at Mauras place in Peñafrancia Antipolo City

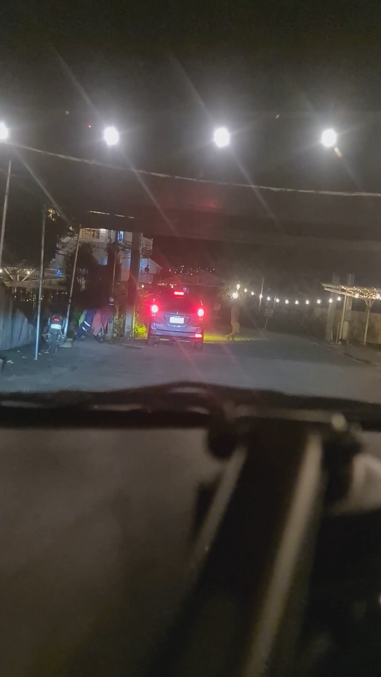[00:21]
iyo pagpasok ang parking area Napakaganda ng ambience Look at the lights So very
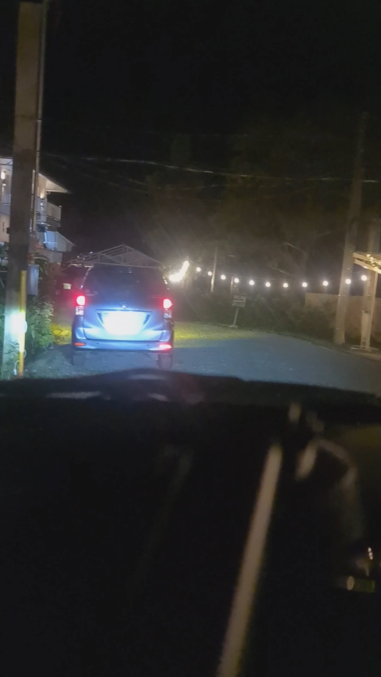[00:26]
relaxing So ito papark tayo Itutor ko kayo dito Napakaganda ng lugar So ayan,